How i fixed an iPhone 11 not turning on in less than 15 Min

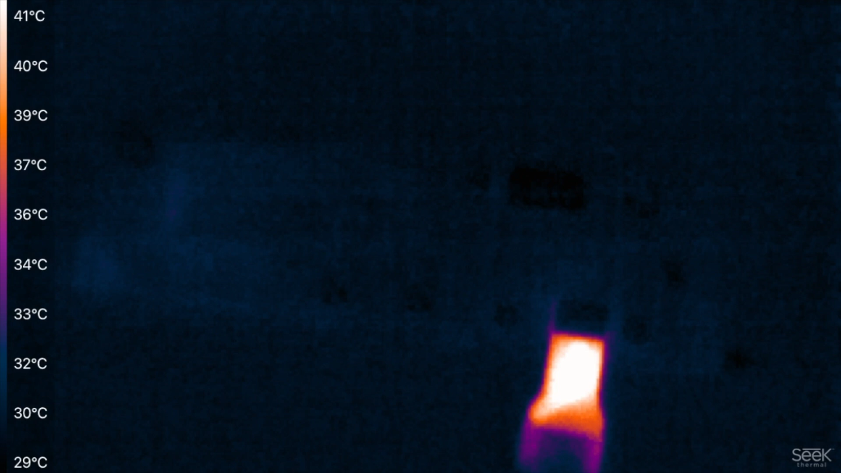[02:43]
On screen: scale top 41°C, scale bottom 29°C
cable of the power supply is the one getting hot I
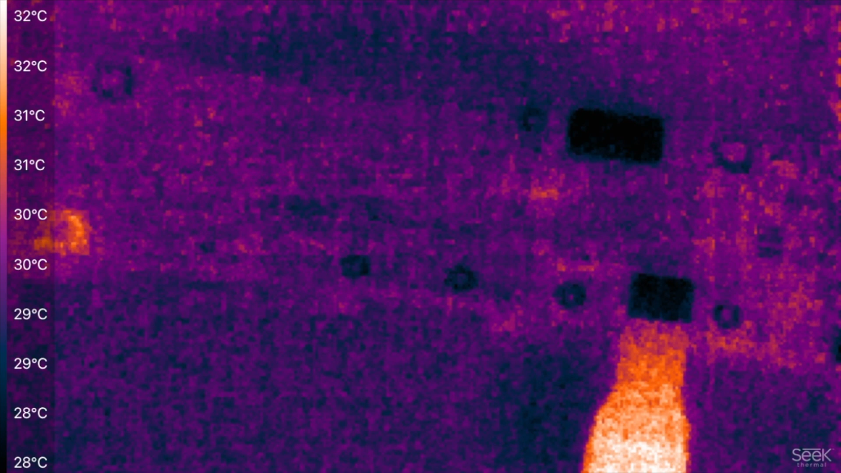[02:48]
On screen: scale top 32°C, scale bottom 28°C
can't see any component on the surface other than the cable itself